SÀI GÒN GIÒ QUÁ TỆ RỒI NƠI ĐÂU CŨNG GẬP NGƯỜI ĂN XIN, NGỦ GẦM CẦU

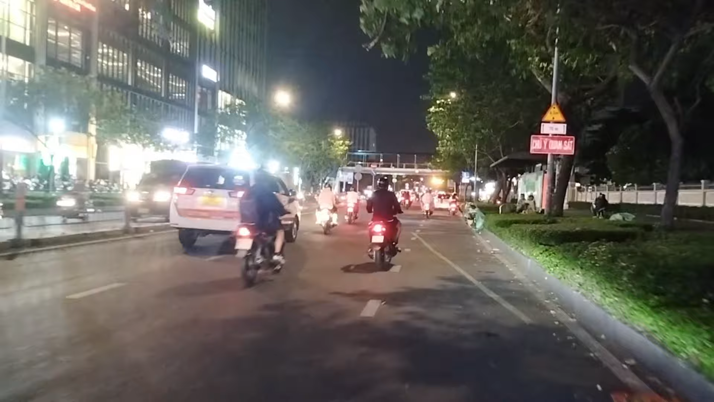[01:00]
Đó bạn, đây mình sẽ đi vào đường Nguyễn Văn Cừ đó các bạn.
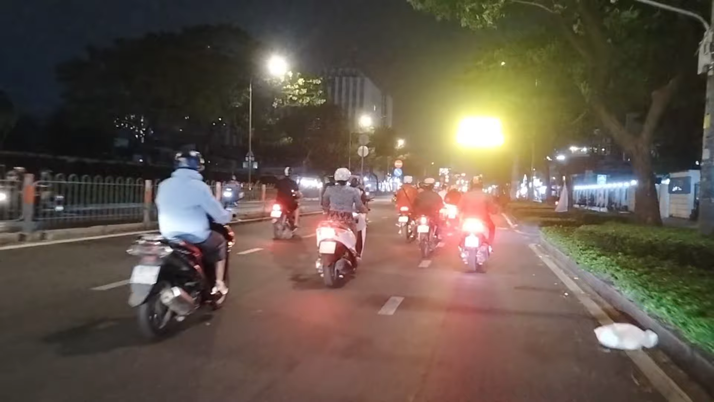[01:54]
À, đây là cái cầu vượt dành cho người đi bộ, à cầu vượt dành cho người đi bộ. Phía bên tay phải mình đây đó là trường đại học đó các bạn, trường đại học khoa học xã hội và tự nhiên.
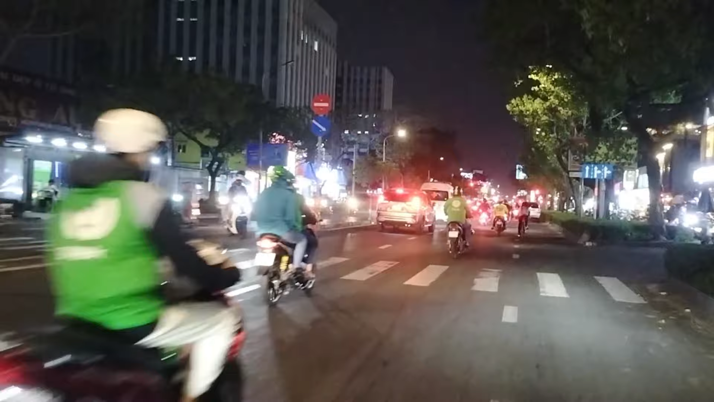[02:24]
Đó, mình sẽ đi dài qua bên này, mình sẽ đi một hồi tới tới cầu Nguyễn Văn Cừ các bạn. À, đó các bạn, mình sẽ đi tiếp nha. Giờ này là 9-10 giờ đêm, người ta vẫn còn đẩy những xe hàng rong,
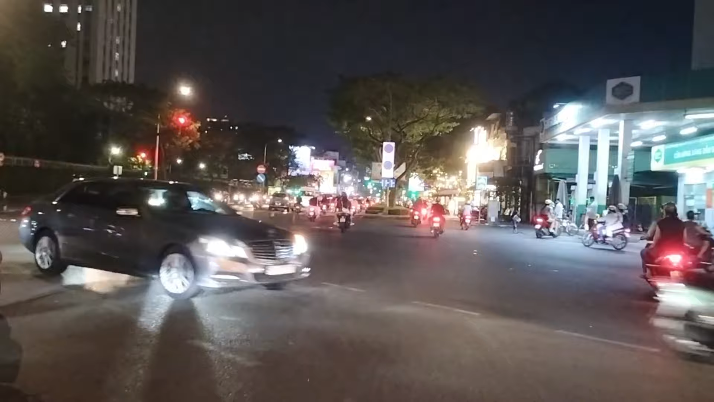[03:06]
người ta đứng ngay góc kia ngã tư, những chỗ mà có hay dừng đèn đỏ rồi đó,
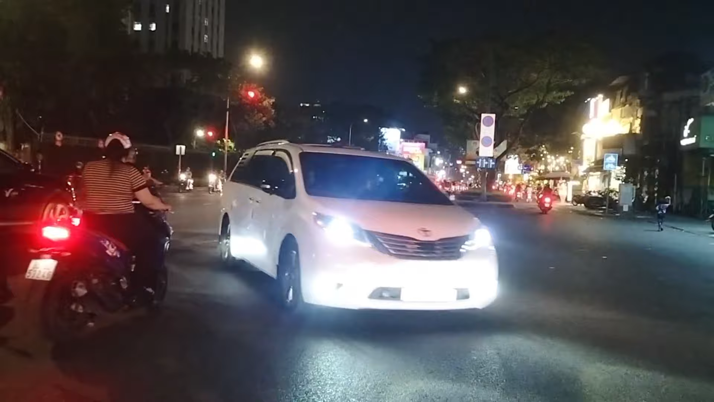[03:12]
người ta chờ những tấm lòng hảo tâm của những người đi đường. Quẹo lên đường An Dương Vương đó các bạn, đường An Dương Vương
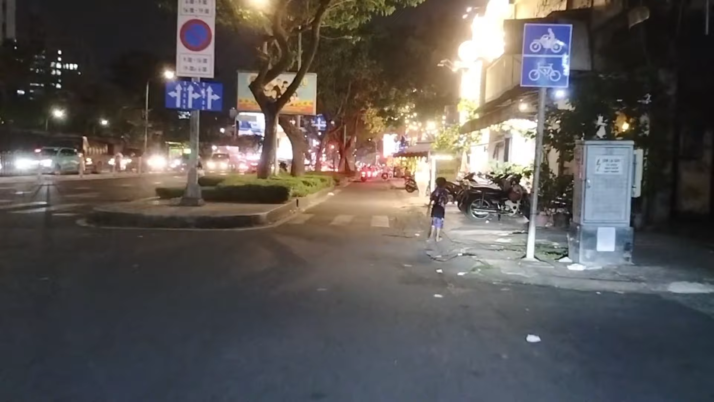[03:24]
này sẽ phải là lên đường An Dương Vương đó,
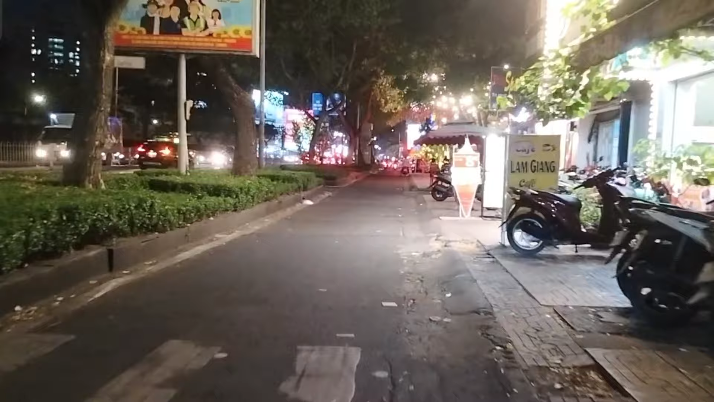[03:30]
An Dương Vương hay ở góc cái góc chỗ cây xăng này cũng có những người những hoàn cảnh khó khăn, người ta sẽ đứng đó, người ta đợi những nhà hảo tâm đi ngang qua phát một phần cơm từ thiện. À, chúng ta sẽ đi thẳng các bạn lên cầu Nguyễn Văn Cừ, đi cũng chừng 500 m là tới cầu Nguyễn Văn Cừ.
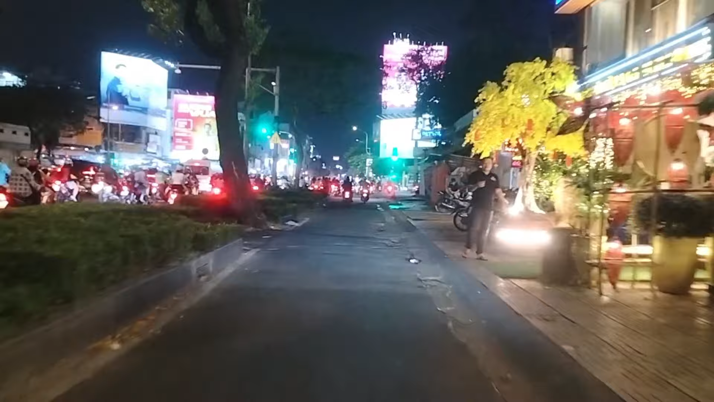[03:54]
Ở trên cầu Nguyễn Văn Cừ có những mảnh trời rất là bất hạnh, trời thì gần Tết này mà rất là lạnh. À, đây các bạn có một em nhỏ đó đi sinh đó các bạn, không biết cha mẹ nó mà để cho con ăn đi tội. Đó các bạn, mình sẽ đi một xíu và sẽ tới cầu Nguyễn Văn Cừ. Đường Nguyễn Cừ này nó có một cái lên trong này để cho xe dần xe gắn máy
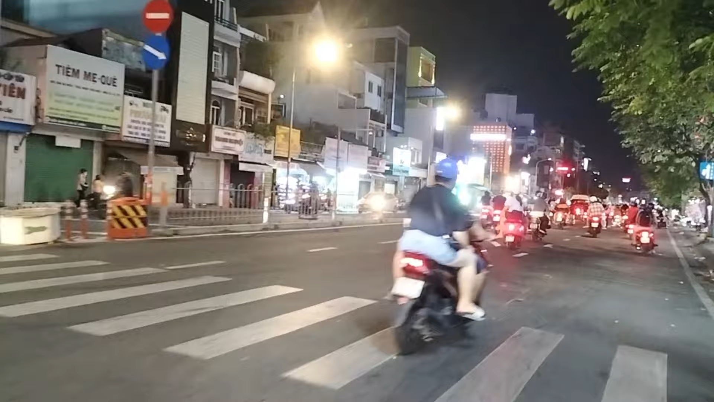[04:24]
lên hàng quán sang sát, những hàng quán bây giờ kinh doanh ế ẩm, nó như phía bên đây rất là nhiều nhà hàng. À, đây là đường Nguyễn Trãi, đây là ngã tư Nguyễn Trãi. Đó.
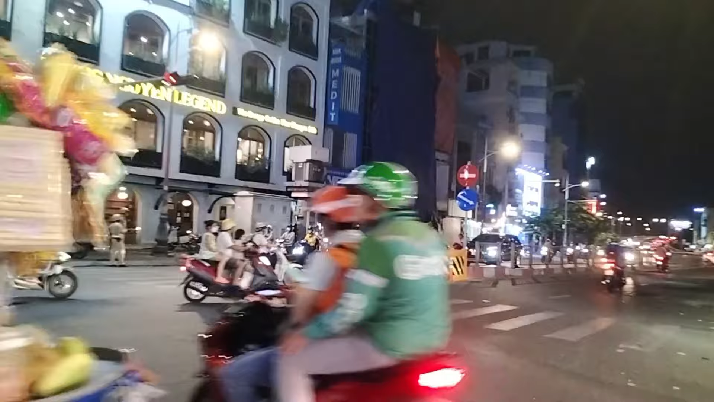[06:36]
Qua cái ngã tư này nữa là mình sẽ tới cầu Nguyễn Văn Cừ. Cầu Nguyễn Văn Cừ này nó sẽ đi về quận 8, quận 8, quận 7 rồi.
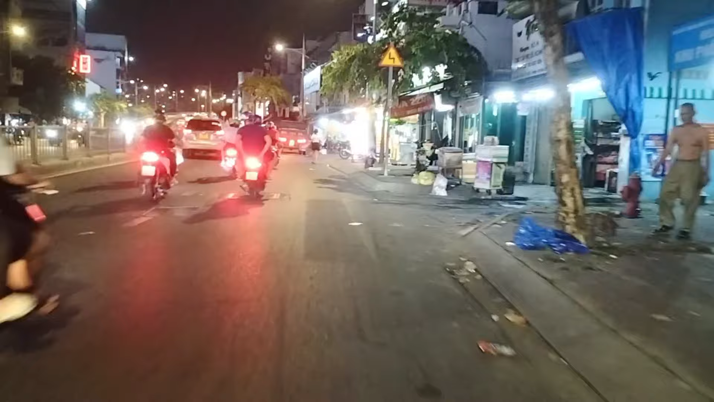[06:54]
Sẽ đi ra đường hướng đường Nguyễn Văn Linh nữa, đi về miền Tây rồi. Hôm qua cái ngã tư này nữa là mình sẽ lên đây là chuẩn bị mình lên cầu Nguyễn Văn Cừ đó rồi.
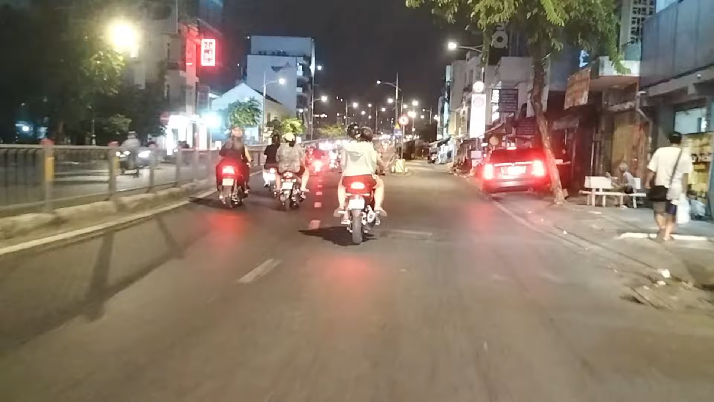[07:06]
Đây là mình chuẩn bị mình lên cầu Nguyễn Văn Cừ.
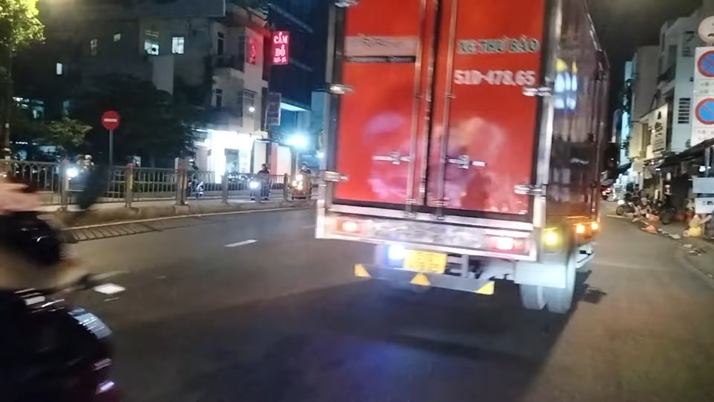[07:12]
Mình sẽ đi lên cầu. Ở trên cầu này có rất là nhiều nhà, nhiều hoàn cảnh
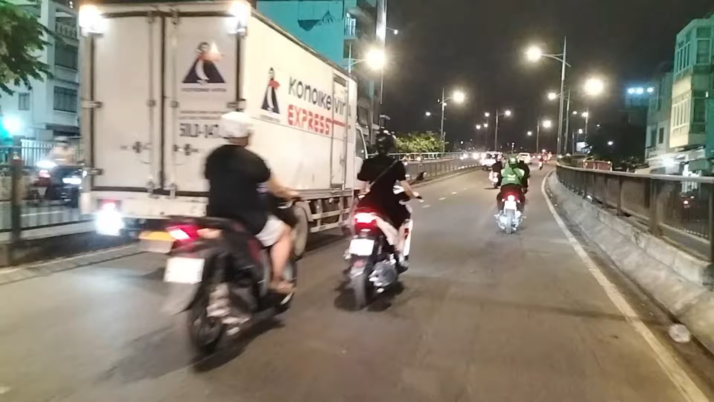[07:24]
khó khăn, những người ta đi xin cũng có, những người ta đi bán vé số cũng có, ta về ta nằm ta ngủ ta chờ, ta biết cái giờ đó có những mạnh thường quân đi ngang các bạn, người ta sẽ xin những phần tối, người ta sống qua ngày. Mình đi một đoạn nữa mình sẽ bắt gặp những hoàn cảnh cho các bạn xem, những hoàn cảnh rất là neo đơn.
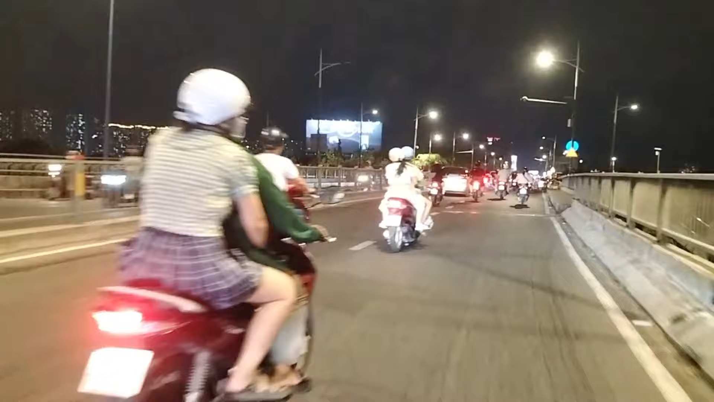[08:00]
Mình sẽ đi thêm một đoạn nữa các bạn, đi một đoạn nữa. Cái khúc phía cái đoạn ở bên kia nó có cái hành lang của cái cầu đó. Người ta ngồi trên đó, người có những trẻ em nữa,
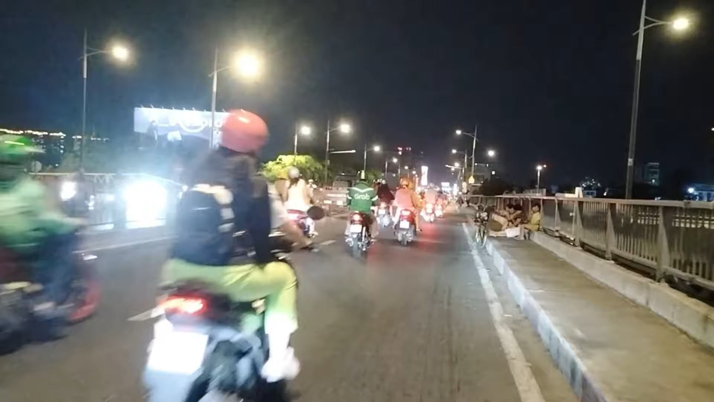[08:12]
có những gia đình đi dắt theo trẻ em nữa. À, ngủ đang ngủ không có chăn mền gì đó. Lạnh lẽo quá trời. Sài Gòn mình còn nhiều hoàn cảnh khó khăn quá, quá nhiều hoàn cảnh khó khăn. Đó các bạn, mình sẽ đi
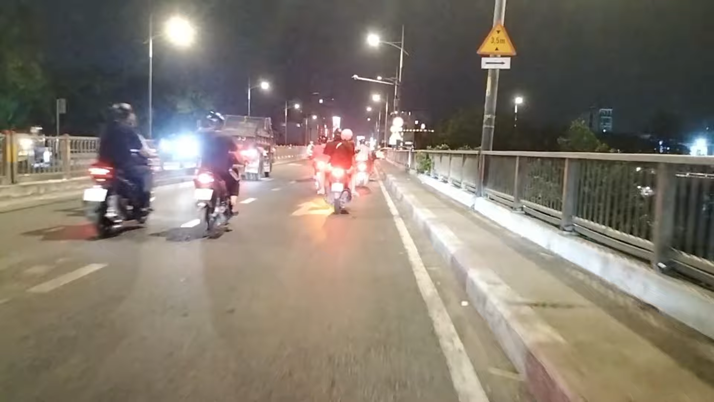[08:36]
đó đây tới đó là đó các bạn, rất là nhiều hoàn cảnh đây các bạn. Hoàn cảnh đang ngồi đây là đang ngồi chờ xếp phần quà từ thiện đó,
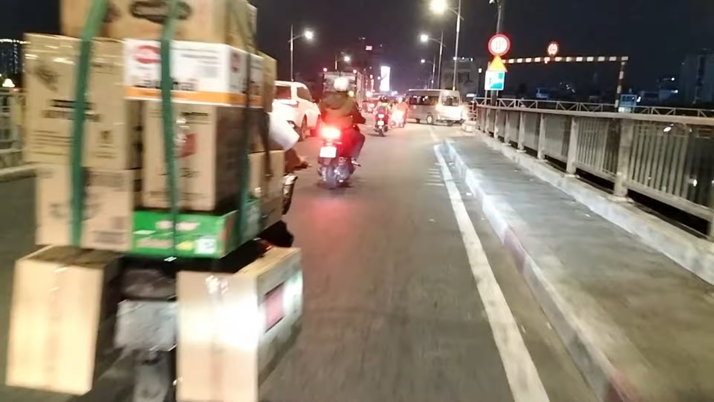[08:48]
có trẻ em đó, trẻ em rồi rất là nhiều người già, những người lớn tuổi.
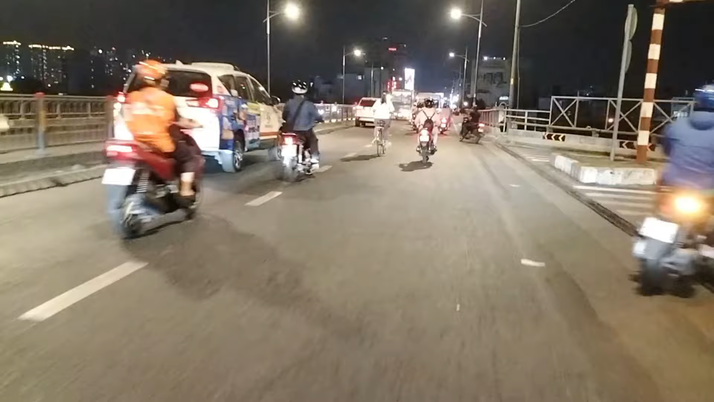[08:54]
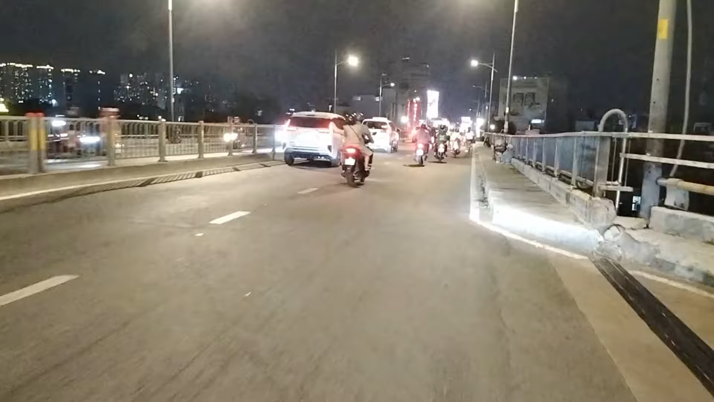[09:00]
Các bạn mình sẽ đi đó, có những người này thường đi lượm cái chai, họ đi xin và đi lượm cái chai đi, rồi tới giờ này họ đi về đây. Họ biết cái khu này hay những nhà hảo tâm đi ngang qua, cho nên họ tới giờ này họ về đây, họ ngồi
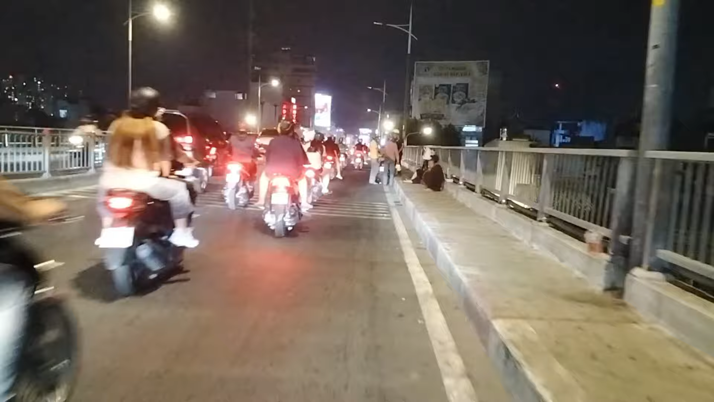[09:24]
họ đợi quà của nhà hảo tâm người đó phát cho người đó chờ để sinh, để người ta sống qua ngày, sống qua ngày với nhà mình những phần cơm từ thiện của những nhà hảo tâm đó.
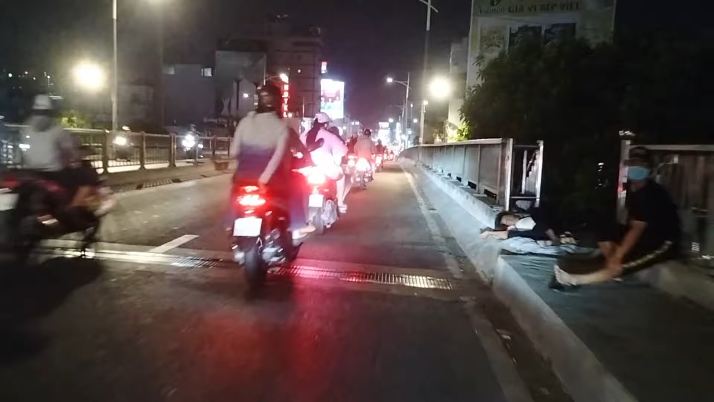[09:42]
Cái cô này lớn tuổi lắm cũng ngồi. Giờ này đi ngang cầu này rất là gió lạnh mà nhiều, rất là nhiều người đang ngồi đó, đó là đang ngồi đang xin,
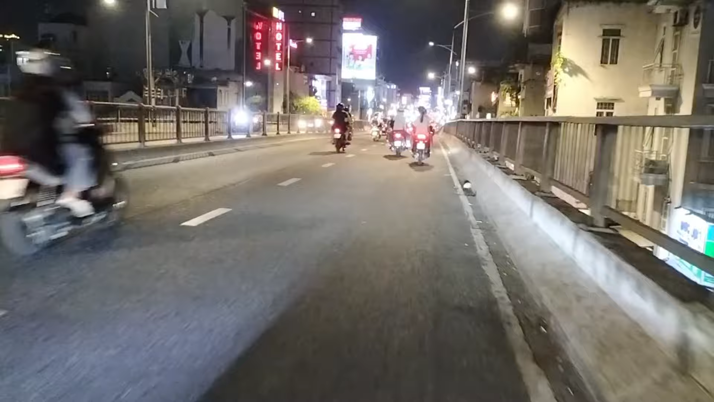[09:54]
quá nhiều người ngồi, quá nhiều người ngồi cũng hoàn cảnh quá khó khăn vất vả. đây là nhà hảo tâm này, người ta đi phát quà đó, phát cái phần ăn từ thiện đó. Đa số là người ta phát những đồ chay, khá là rất là nhiều người ngồi, còn không là đang nằm trong ngủ luôn đó. Đây là đúng là sát đi qua được đúng cả.